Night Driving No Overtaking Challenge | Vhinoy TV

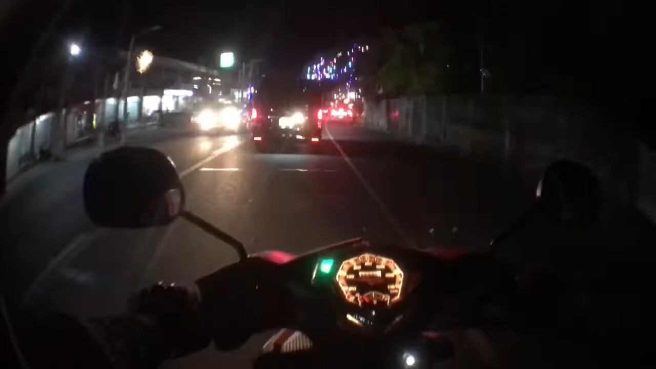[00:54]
So na overtake tayo We are approaching Sanon Plaza So makulay na ngayon dito sa San Juan Plaza Kung mga kikita niya no Napakaliwanag Napaka Masaya ang kulay Ang makulay oh Sarp mag Mag picture picture So saan na lahat ng daanan no Ganun kaka liwanag Para
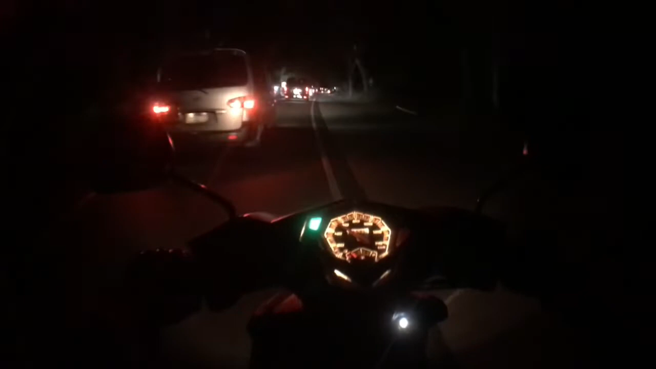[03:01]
Yan Ganyan Ganyan Ganyan ako kabagal Tatalang nga mo Overtake sa akin Pero okay lang Sakantakan ko na lang sila Pag motosikla no Pwedeng overtake No Okay lang overtake Pag motosikla Bilangan natin kung ilang Maka overtake Kung motosikla no Overtake natin So isa So isa Another one Dalawa Uy Mokot sa akin So dalawa yung overtake natin Na nakakuha natin Motorikla